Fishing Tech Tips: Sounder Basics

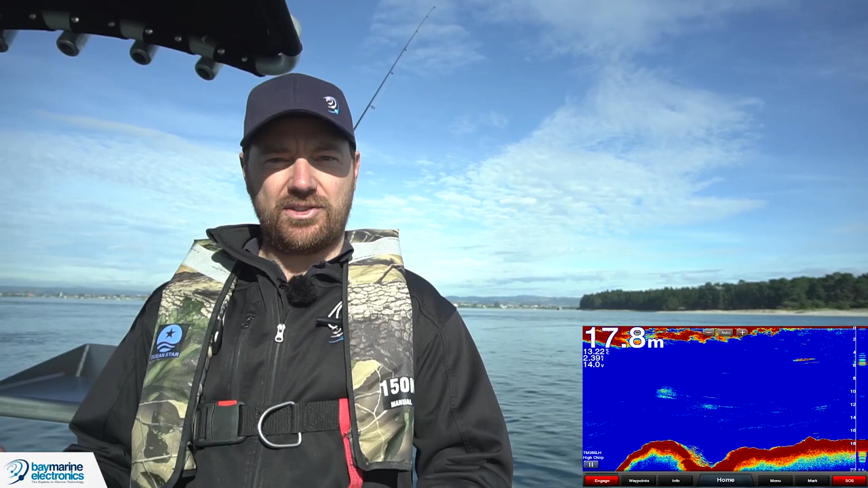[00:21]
On screen: depth 17.8 m
So the way that the fish finder works is that it makes a sound and then it listens for the returned echo. So what happens is the head unit sends an electrical impulse down to the transducer, which in our case is at the back of the boat and this makes a noise much like a speaker does in your home stereo system and then it also listens for the return echo. So the transducer is doing both the speaker's job and also the microphone's job, listening for the return echo. So what we can see on screen is basically just returned echoes. So at the moment there's quite a strong returned echo right at 18 metres and that's the bottom.
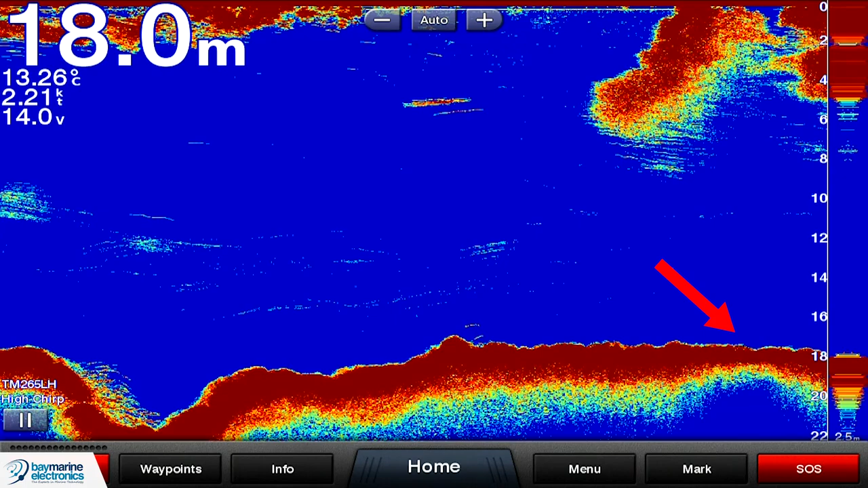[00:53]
On screen: depth 18.0 m, water 13.26°C, speed 2.21 kn
So that's obviously going to be, normally it would be the strongest return echo. We can also see here some also return echoes from about in the middle of the screen at about 6 metres. And this is what we would expect fish line to look like. So that's probably a couple of smaller fish, couldn't really tell you exactly what it is.
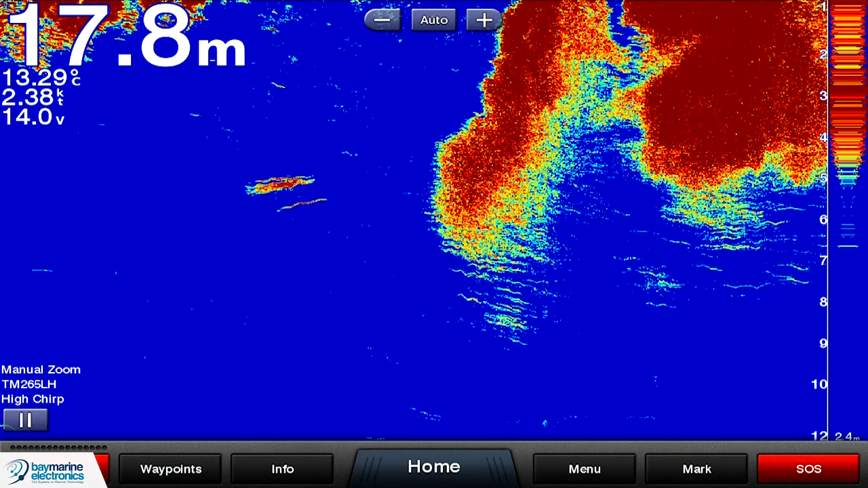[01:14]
On screen: depth 17.8 m, water 13.29°C, speed 2.38 kn
And then you've also got to see the very big kind of red mass up here between 0 and 4 metres. That's turbulence.
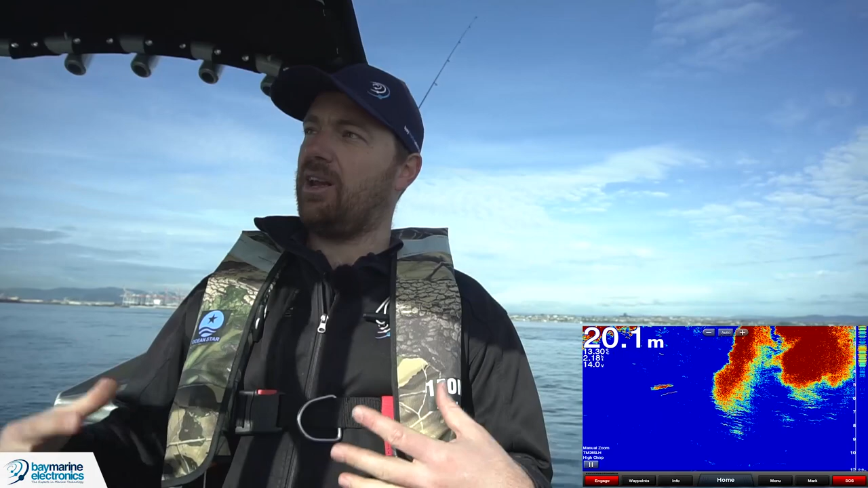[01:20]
On screen: depth 20.1 m
So we're currently sitting in the middle of the Tauranga Harbour entrance and so there's a lot of upswellings,
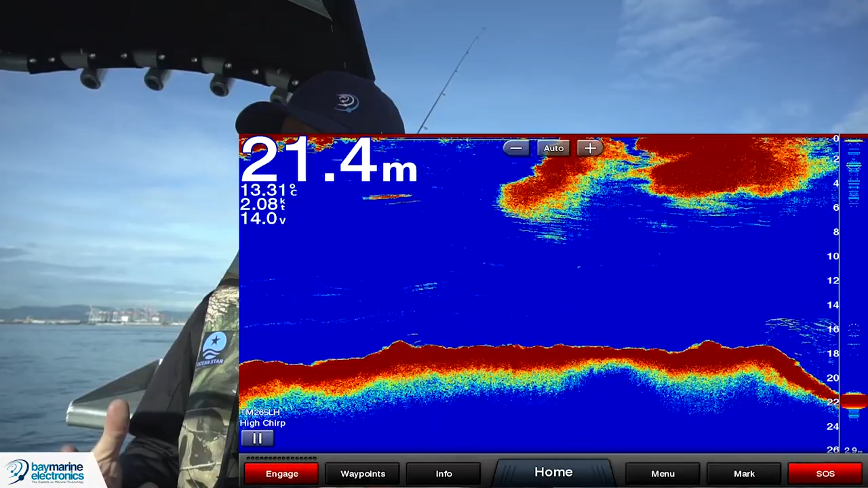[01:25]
On screen: depth 21.4 m
lots of turbulent flow and so they will also reflect the sound energy in a similar way to what the bottom end fish does.
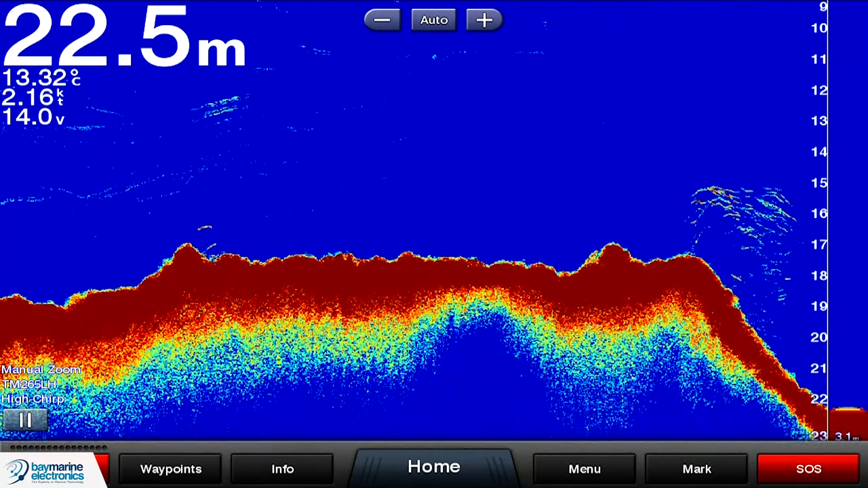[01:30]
On screen: depth 22.5 m, water 13.32°C, speed 2.16 kn
So there, down at that 17 metre mark, that's probably something a little bit more interesting.
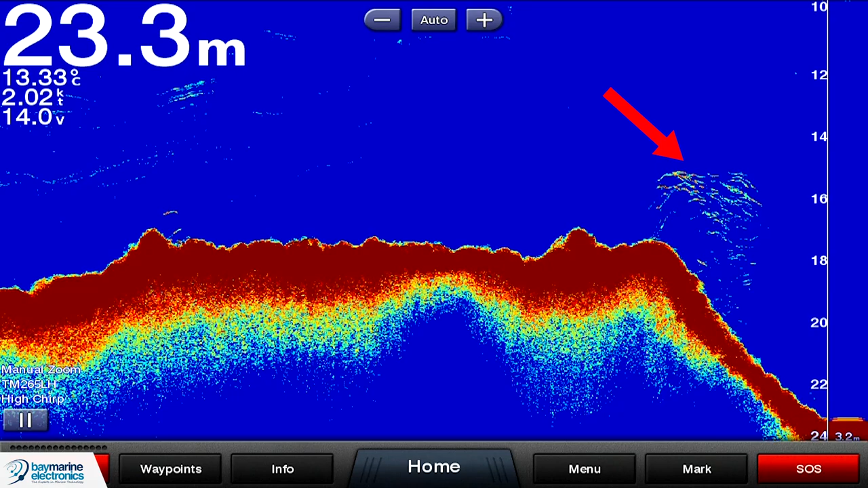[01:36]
On screen: depth 23.3 m, water 13.33°C, speed 2.02 kn
But again, very small fish, I wouldn't be kind of too excited about that.
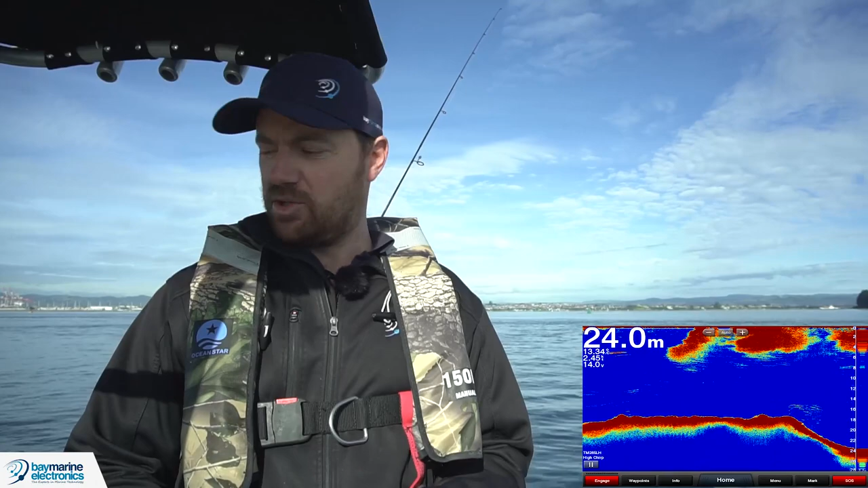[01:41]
On screen: depth 24.0 m
But that's what fish appear is.
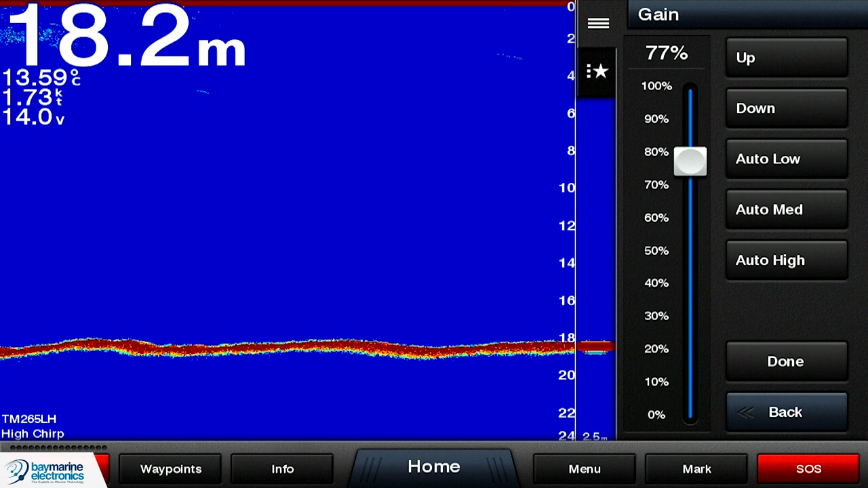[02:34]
On screen: depth 18.2 m, water 13.59°C
So there we can see we're getting an echo of the bottom, but not a lot else. So the fish line that actually is there is not showing on the sounder. And then if I go ahead and push it all the way up to 100%, you can see that we can see all of the fish line that's in the area. But also some interference from the engine, a little bit of speckling there. And basically a lot of fish there that we're not really interested in. They're just too small to be of any interest to us. Most people will be fine to set their gain on automatic for most of the time. When you're really going to strike issues is when you are getting problems. So let's say that you have got electrical interference or you got interference from the engine or you're just moving.
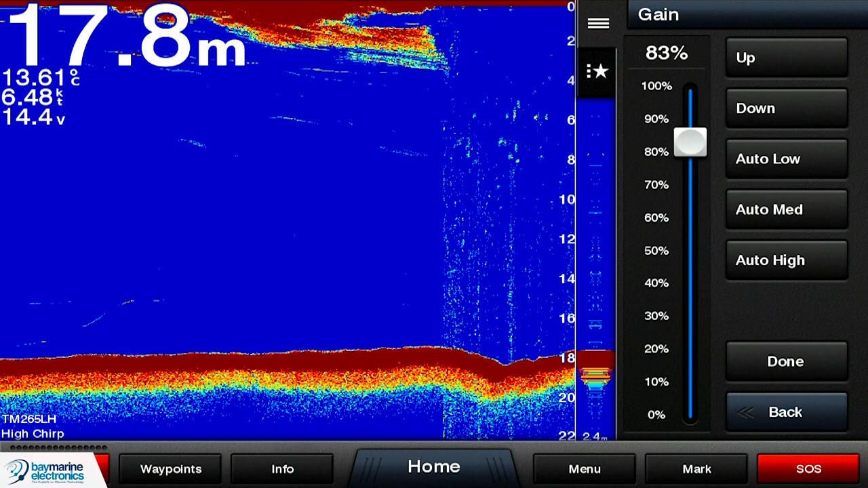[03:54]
On screen: depth 17.8 m, water 13.61°C, speed 6.48 kn
So in that case, set the gain down here about 83%, 84%. And now when I stop, I know that the gain level is going to be the same as when I was moving. So that's basically gain control.